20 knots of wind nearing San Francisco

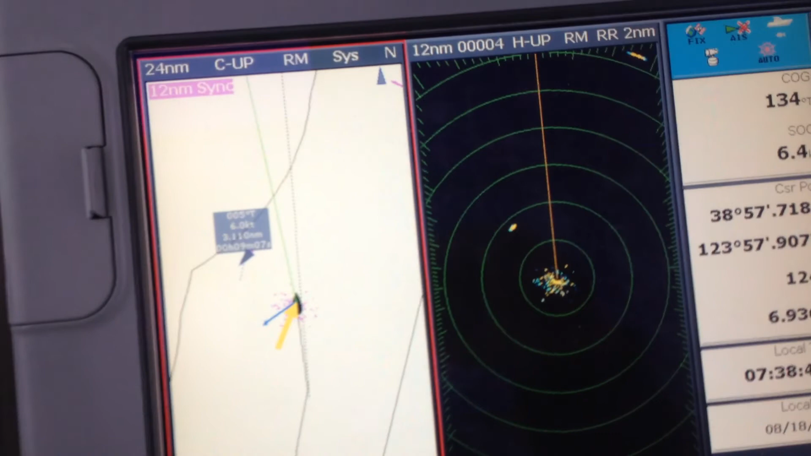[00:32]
We'll see a couple of AIS targets. That freighter up on the right-hand side,
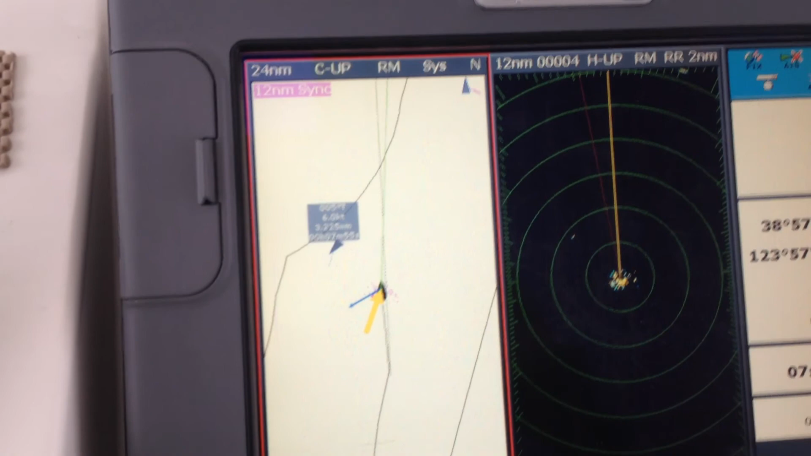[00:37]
we just had to talk to him about half an hour ago and jive and get out of his way, and there's a little fish boat coming up.